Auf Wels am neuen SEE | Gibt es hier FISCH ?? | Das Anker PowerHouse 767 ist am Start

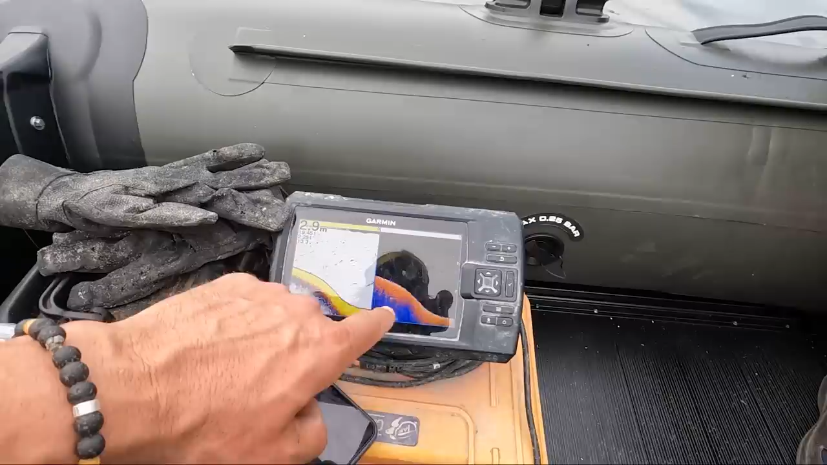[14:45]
Jetzt geht es hier richtig runter.
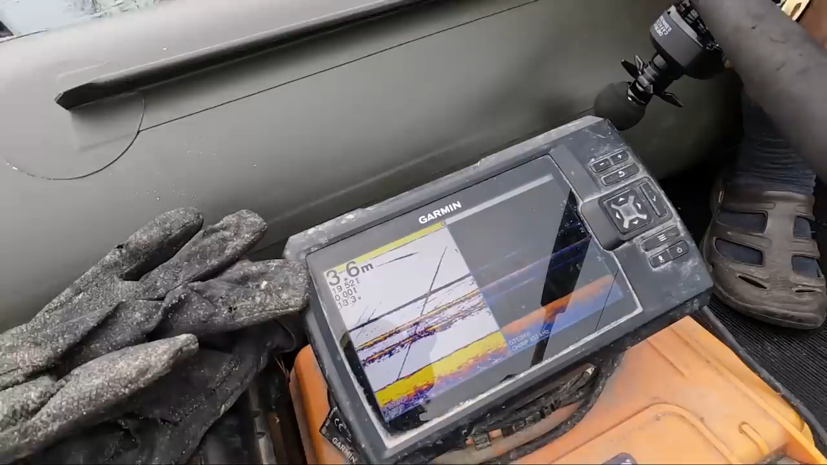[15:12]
Ihr erkennt da gut die Köderlinie jetzt.